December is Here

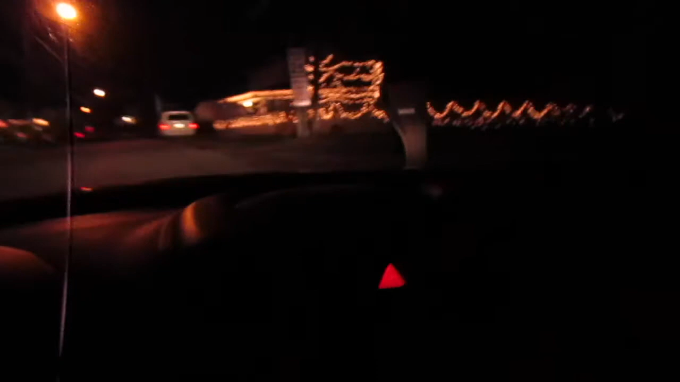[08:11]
Look, Christmas lights. This block is known is the wrong word, but this block